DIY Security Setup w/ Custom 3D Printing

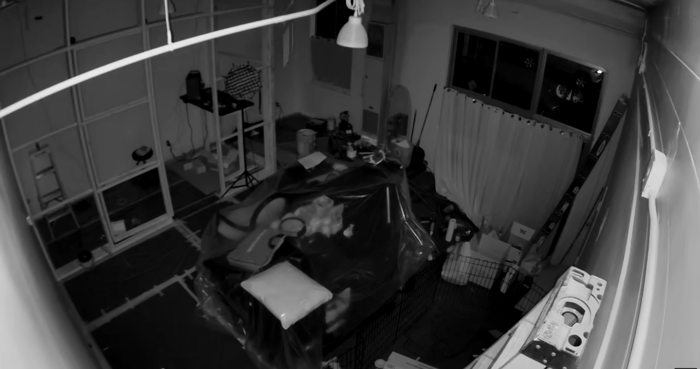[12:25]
The one inside the G5 flex viewing the whole area and then the outside one which monitors the sidewalk and the front door so that I have a perspective of what's going on in the world outside the studio.